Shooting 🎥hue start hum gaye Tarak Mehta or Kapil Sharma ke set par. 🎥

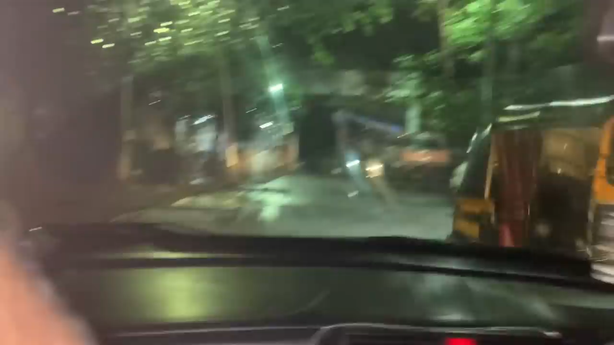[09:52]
और यह फिल्म सेटी का में गेट फिल्म सीटी मुंबई फिल्म सीटी